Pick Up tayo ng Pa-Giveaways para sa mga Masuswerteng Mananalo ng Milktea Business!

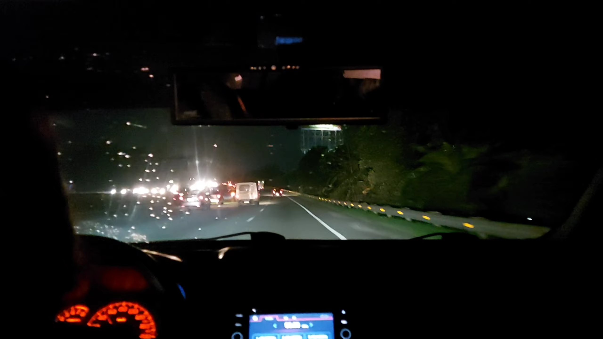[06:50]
At kung hindi po kami gumamit noon baka kinabukasan na po kami nakauwi. Kaya maraming salamat po sa waste. Malapit na po tayo ngayon sa Calamba. Kulang-kulang tatlong oras po yung biyahe namin kasi sobrang traffic po sa Manila.